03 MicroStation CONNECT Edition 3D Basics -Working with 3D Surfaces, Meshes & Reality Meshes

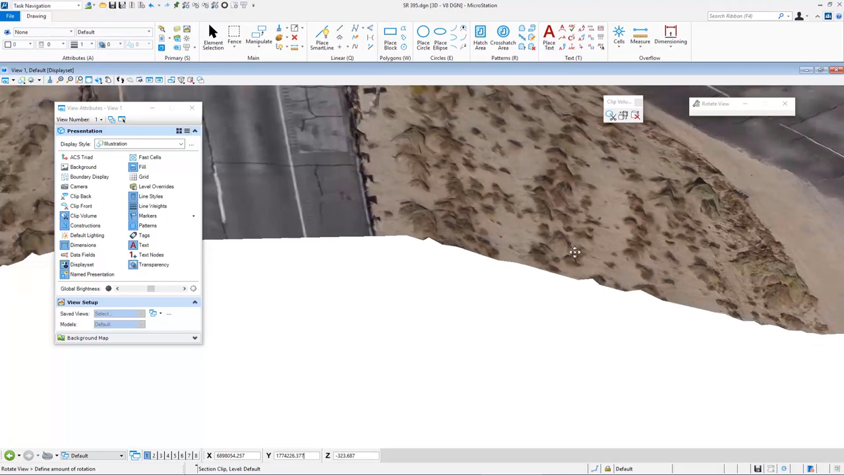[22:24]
then I can rotate my view back around so I can see it so I hope you found this interesting this is some exciting new stuff available in connect edition enjoy